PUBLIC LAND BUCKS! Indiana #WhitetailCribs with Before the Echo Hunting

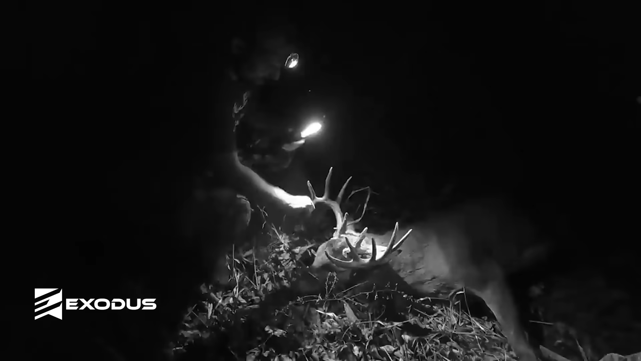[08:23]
14 points that you could score dark dark horn buck and you can see that one on um the beast this one is on the beast as